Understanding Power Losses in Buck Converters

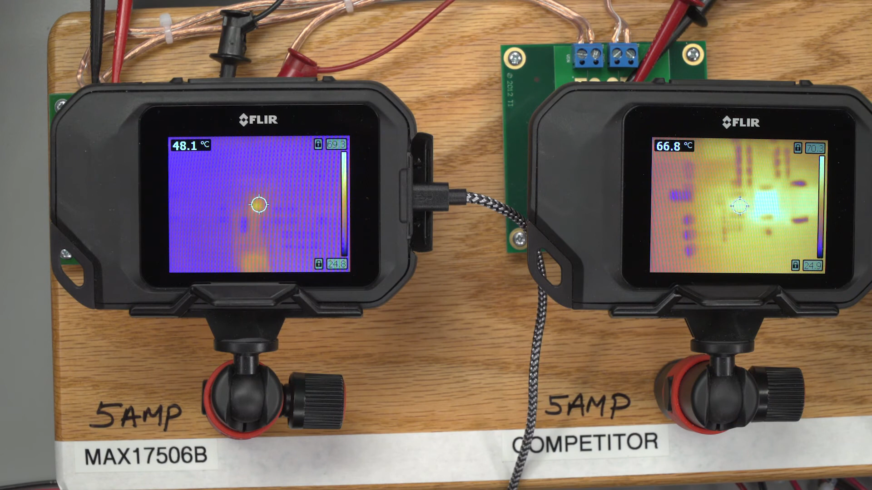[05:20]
Looking at the camera, the non-synchronous solution is running at about 67 degrees C. And for the synchronous solution, 48 degrees C. So that's a huge 20 degrees C difference.
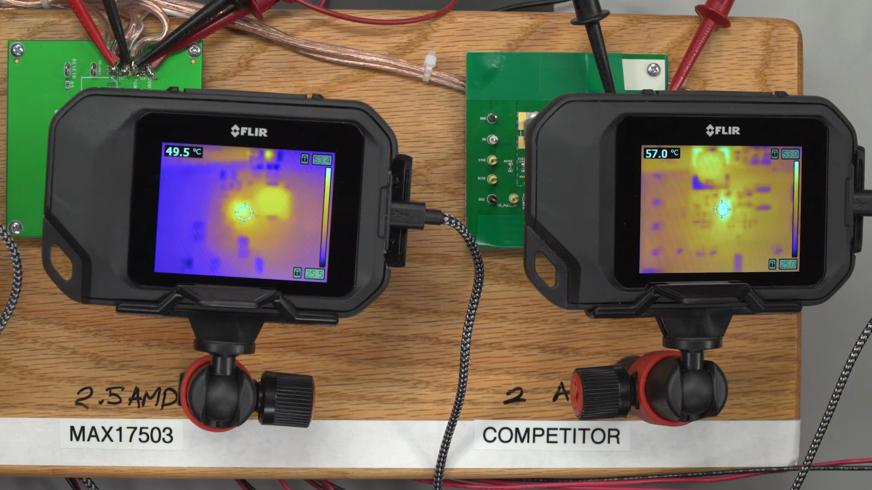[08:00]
the competitor board is running at 57 degrees C, and for MAC17503 is 49.6.